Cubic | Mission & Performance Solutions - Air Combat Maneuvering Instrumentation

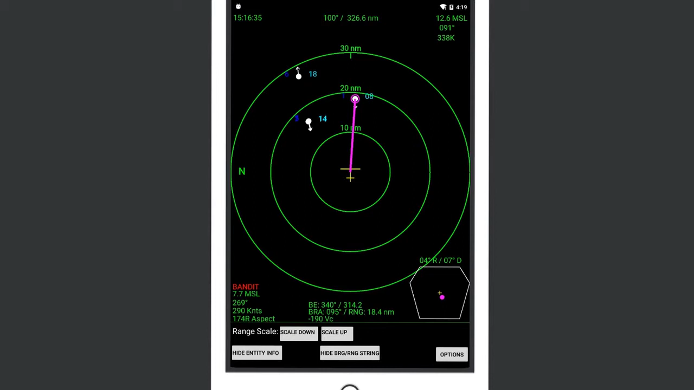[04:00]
Cubic's Bandit Board is an aircraft scalable display of up to 100 P-5 potted players. A Red Air pilot can now see the altitude, vector, airspeed,
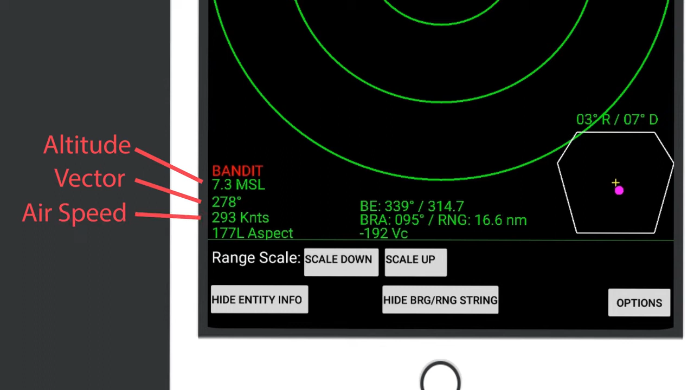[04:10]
aspect, bullseye location, and pairing data of every Blue and Red Air aircraft. This capability allows for better cues for tallies within visual range.
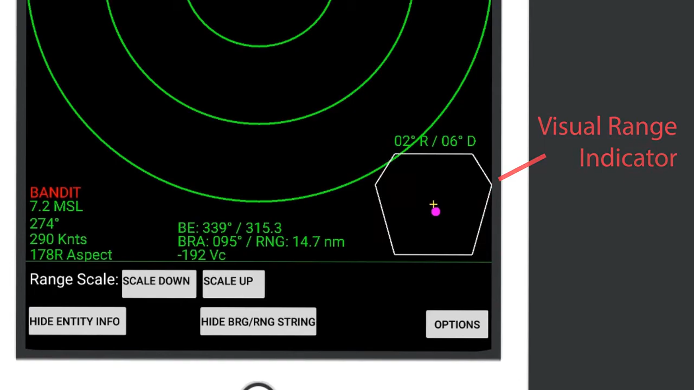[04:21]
But the true advantage Red Air now has with the Bandit Board is enhanced situational awareness. Based on the feedback from Draken,